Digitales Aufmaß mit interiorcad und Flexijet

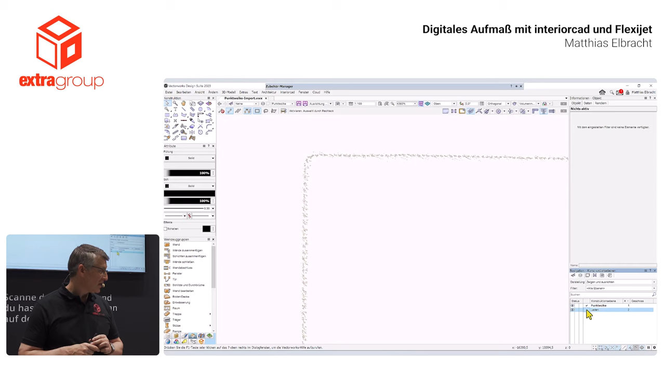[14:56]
Ich schalte jetzt mal auf die andere Konstruktionsebene und hier würde ich jetzt meine Wände anfangen zu zeichnen.
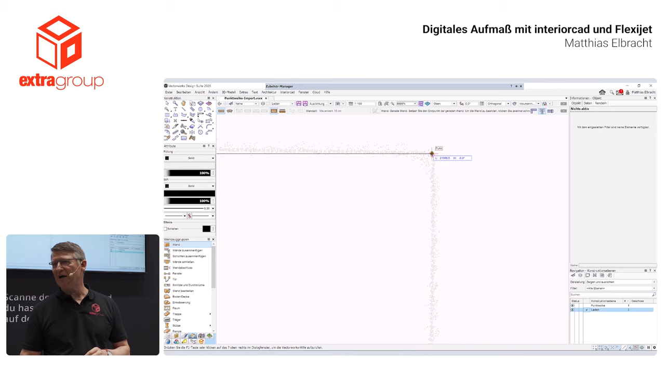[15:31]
Ich muss eine Messaufgabe haben und das würde ich einfach übermessen, je nachdem.
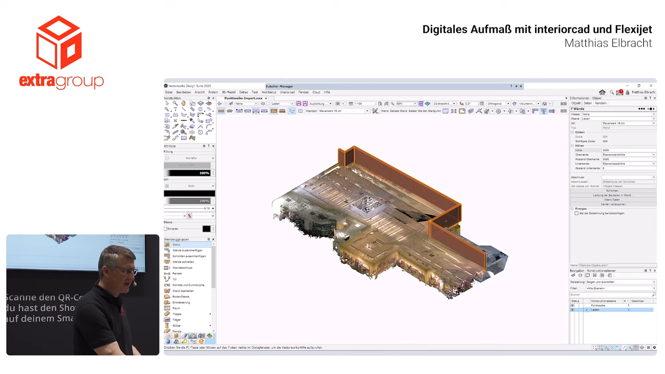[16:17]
Und so habe ich letztendlich mal eben dann eine Wand eingezeichnet. Das geht relativ schnell und relativ einfach.